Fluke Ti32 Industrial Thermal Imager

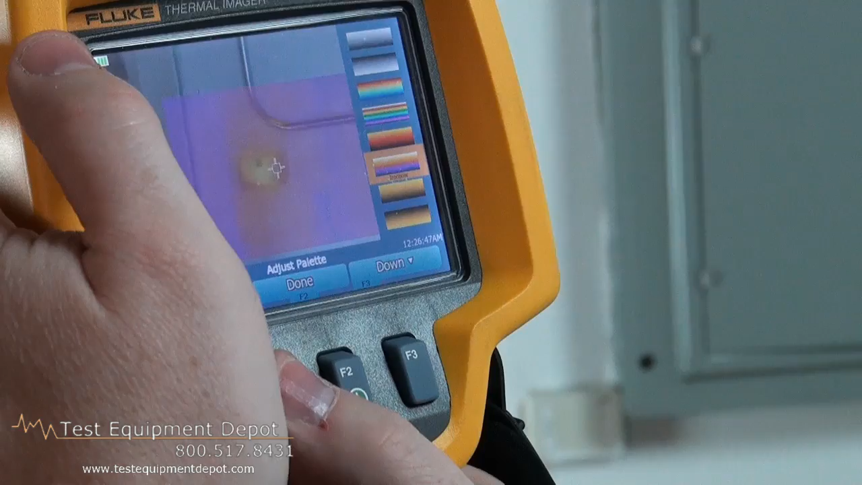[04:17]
Rainbow. Ironbow. Hot metal. Rainbow. And then the most famous is the high contrast rainbow.
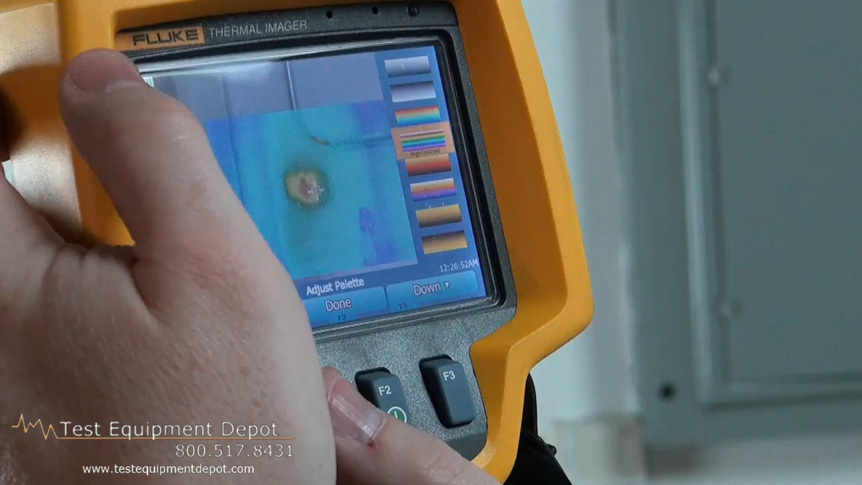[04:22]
With multiple colors.
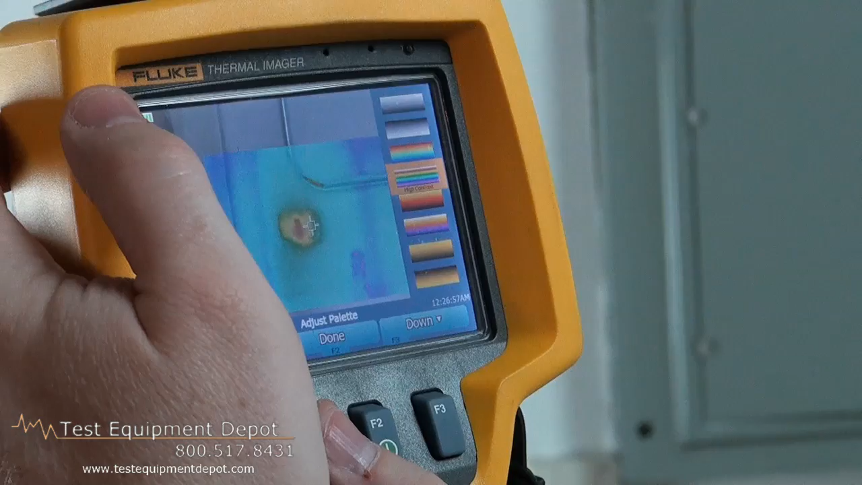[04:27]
Red being the hottest. Blue being the coldest.
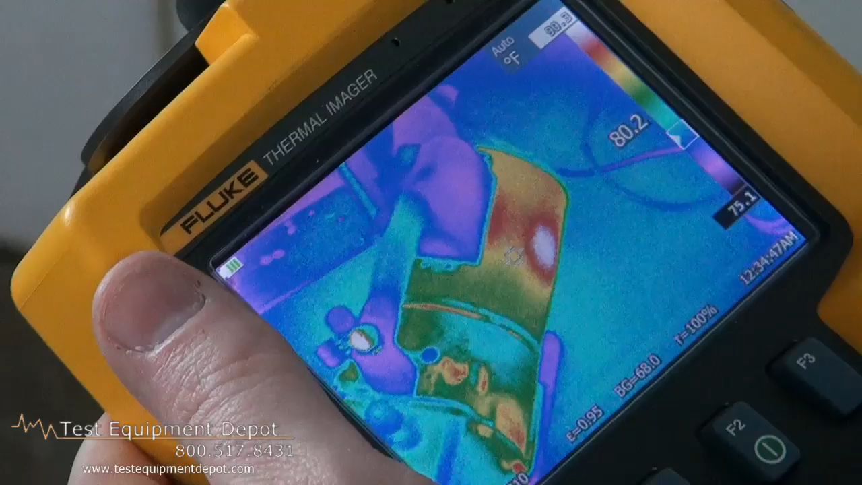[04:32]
On screen: scale bottom 75.1°F
You can definitely see where this pump is heating up and you can see if there's ever going to be any problems.
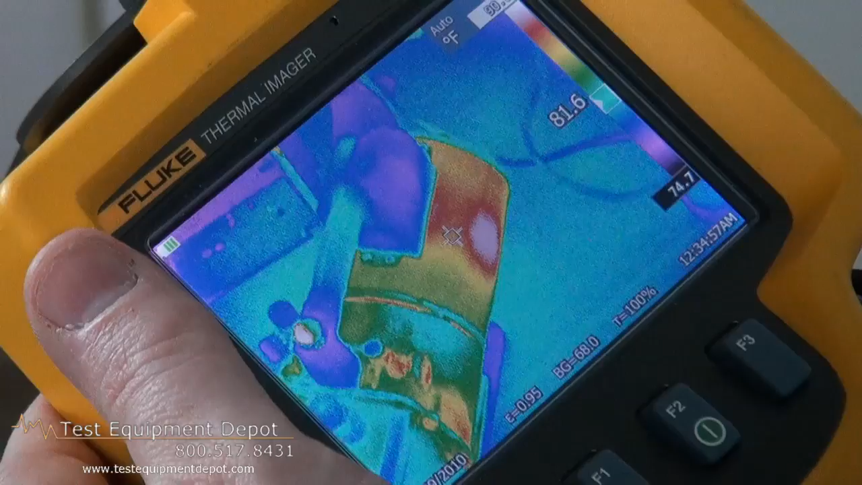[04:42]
On screen: scale bottom 74.7°F
When a pump's out of oil or it's making a strange noise and you might have some bearings that have gone.
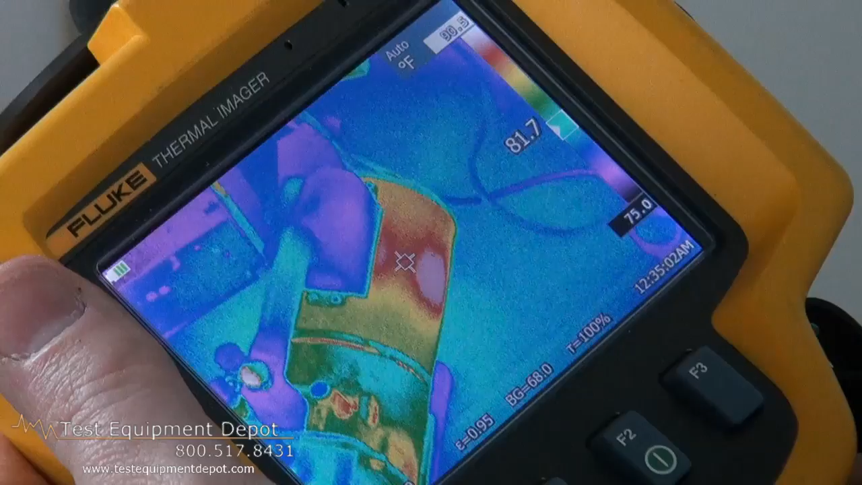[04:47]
On screen: spot 81.7°F, scale bottom 75.0°F
You can use this instrument to tell what the heat signature is.
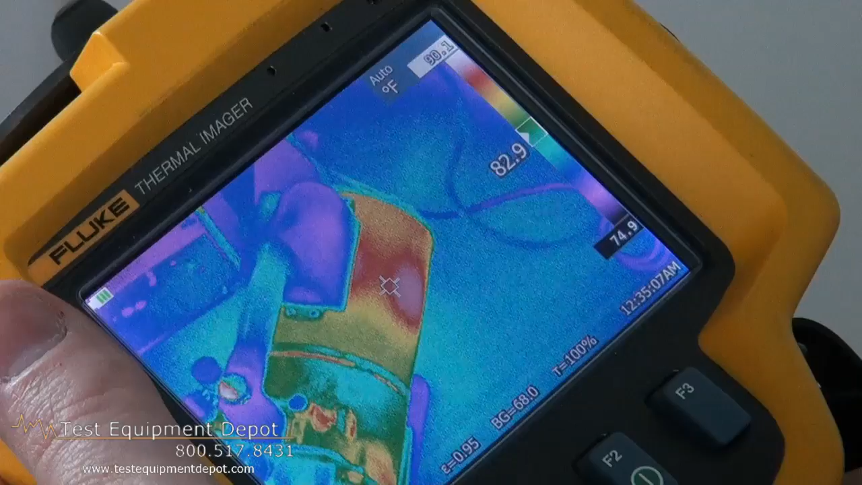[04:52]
On screen: scale bottom 74.9°F
And tell if something's overheating beyond manufacturer's specifications.
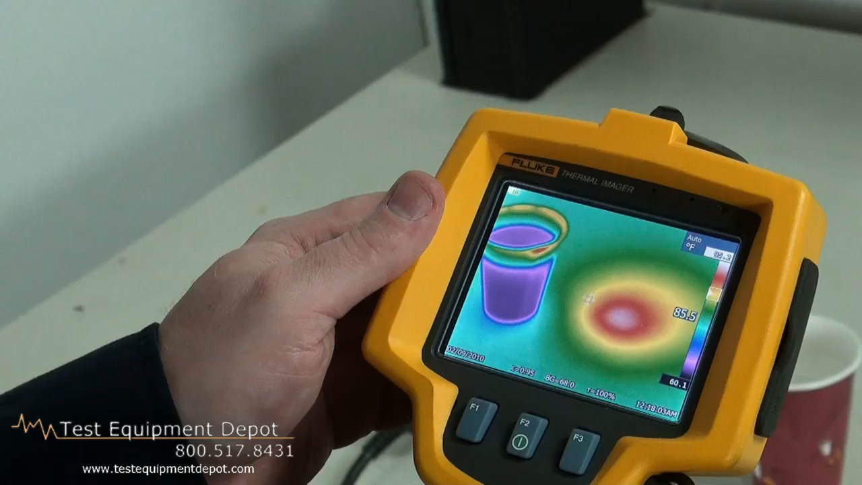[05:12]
And you can tell the exact temperature of where the heat gun was shooting on the table. And you can see the heat source on this heat gun after approximately one minute of activity. You see the body of the heat gun is roughly at room temperature. Slightly warmer. But the tip is now in excess of 140 degrees. Approaching more close to 160 degrees.
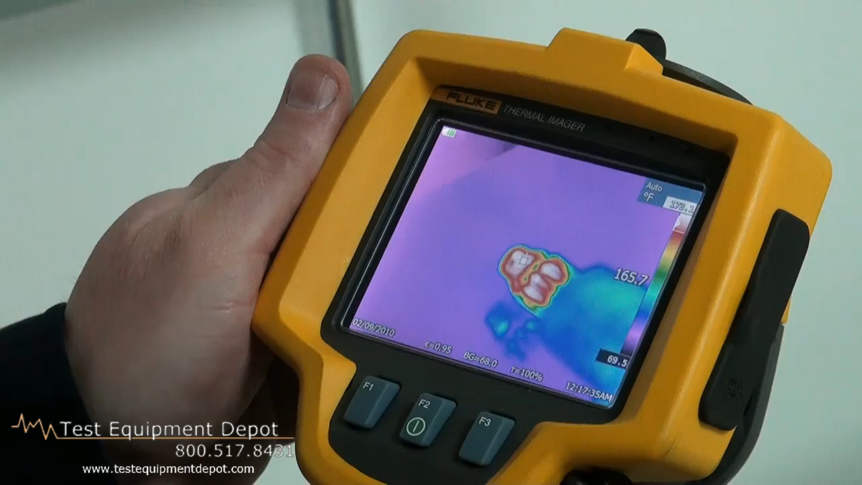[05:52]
So this will help you find electrical problems. Shorts. Grounds. Anything that has an excessive heat signature is a problem and has to be investigated. Right now that light bulb is at approximately 200 degrees.
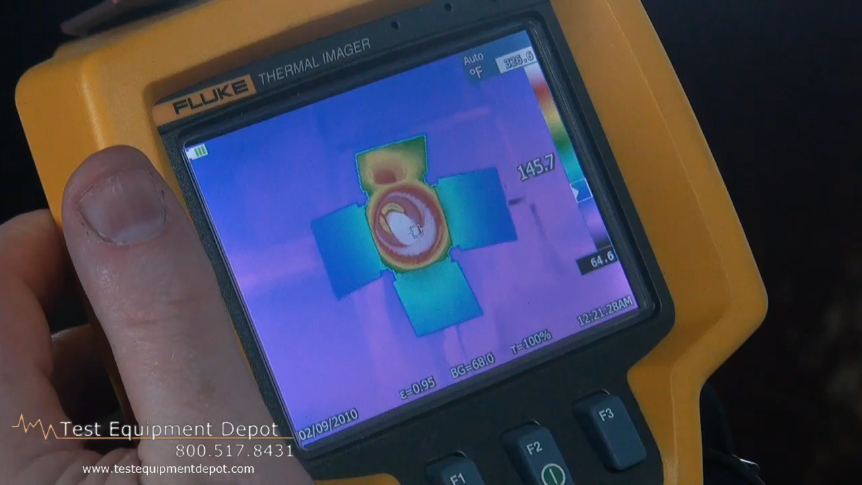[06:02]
On screen: scale bottom 64.6°F
You do not want to be grabbing that.
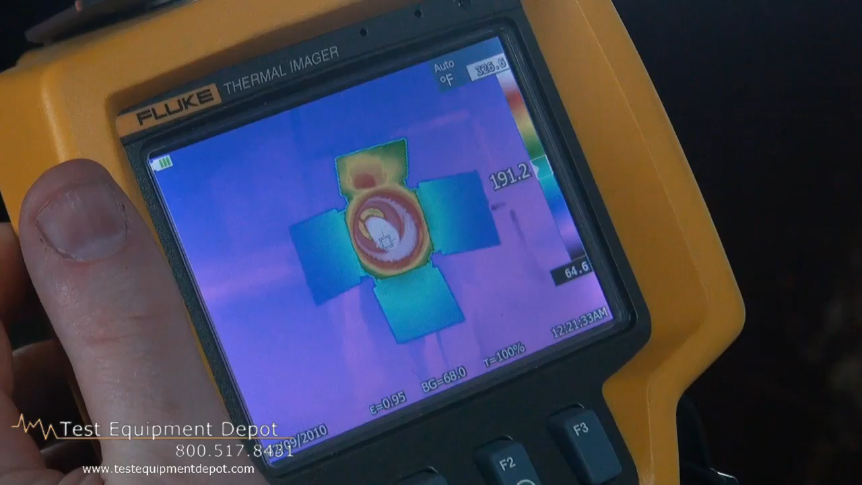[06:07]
You can see here, five minutes later, that the water we poured upon the wall is still extremely obvious.
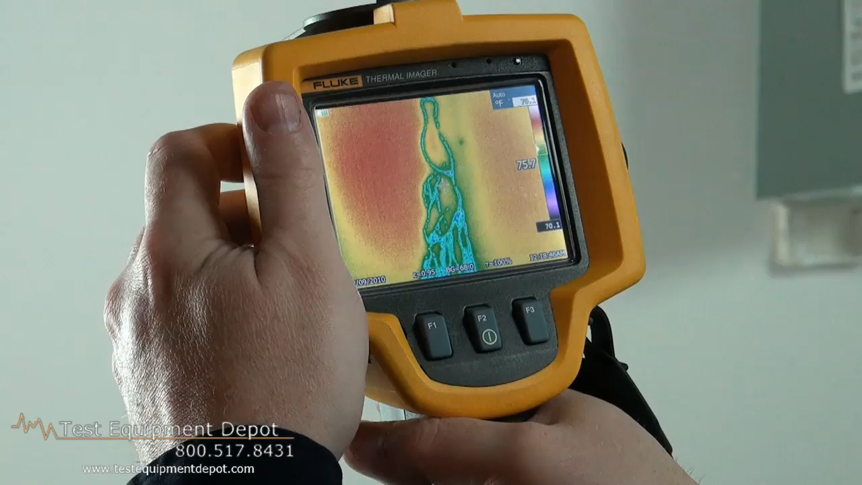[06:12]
You can still see the pattern of how it streaked down the wall all the way to where it puddled on the floor.
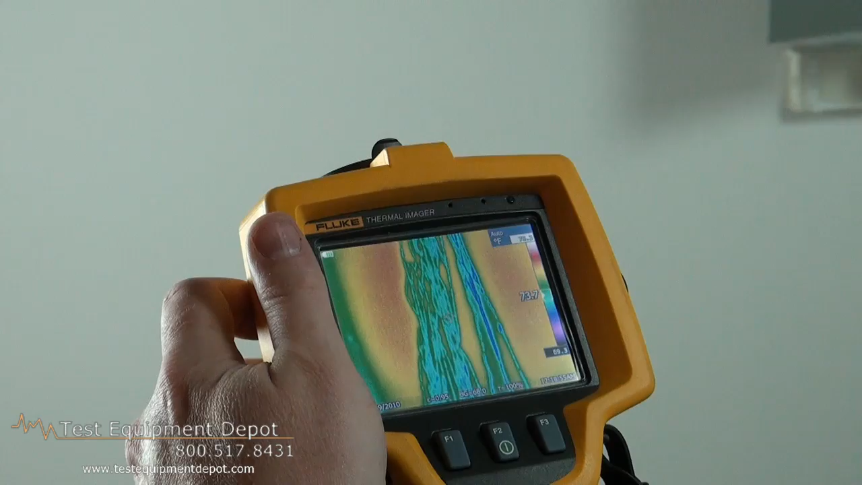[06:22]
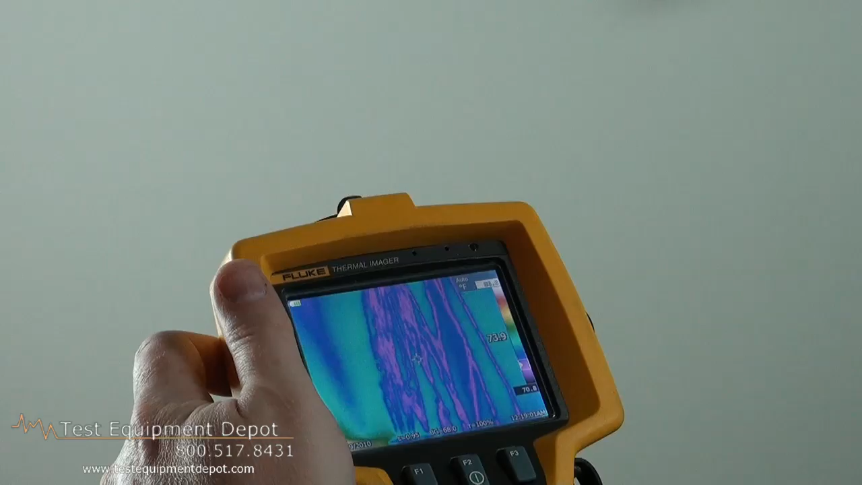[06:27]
So if you're looking for water damage behind walls or floors or on the roof,
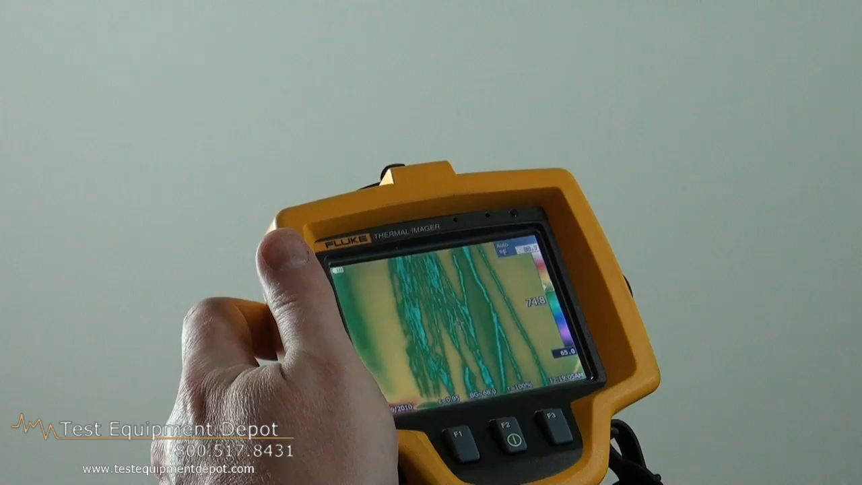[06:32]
these are the types of patterns you're going to want to see. And it will lead you exactly to where the source was.
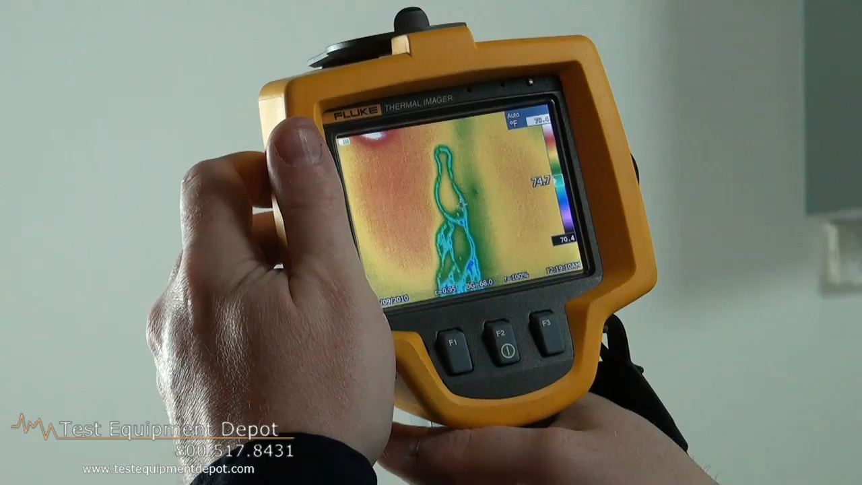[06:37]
Initially the water came in at this point.